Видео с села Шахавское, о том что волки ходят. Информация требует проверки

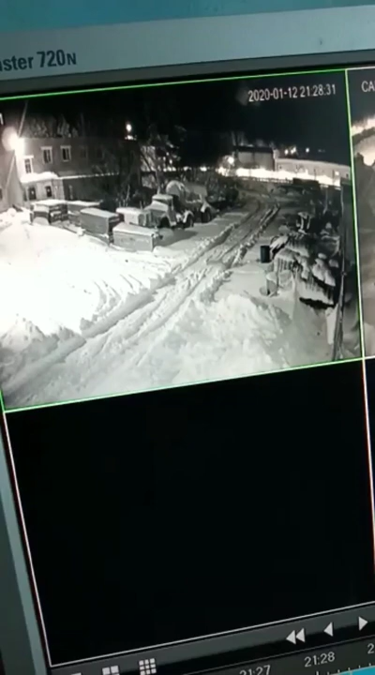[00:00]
Нормально, даже волк. Стоит Вот, смотрит. сейчас вперед пойдет. В эту сторону пойдет, да? Угу. Смотри, на тебя смотрит. Вот здесь щелкнул. Сейчас.
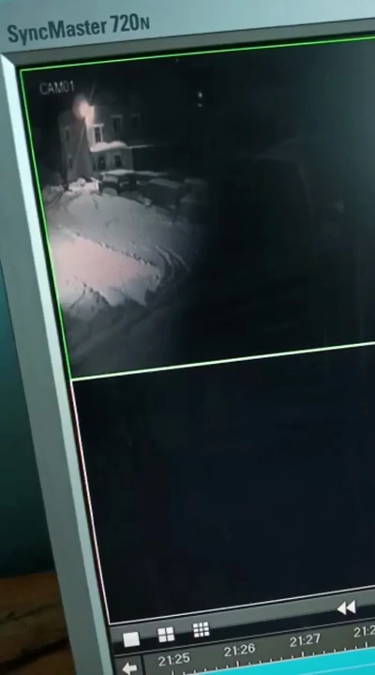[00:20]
Разведка была у них сегодня ночью. Да. Вот. Побольше сделай.
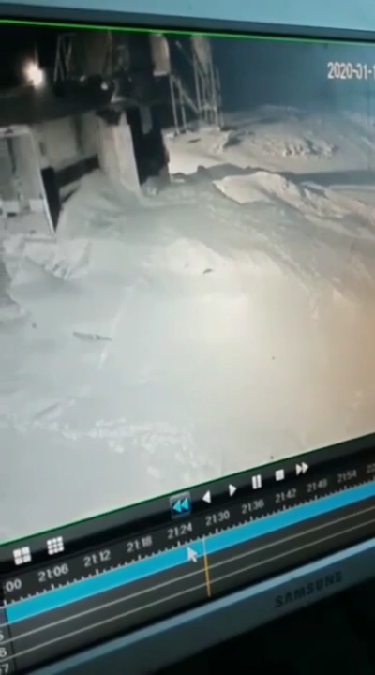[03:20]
Он тут туда пошел, этот сюда пошел.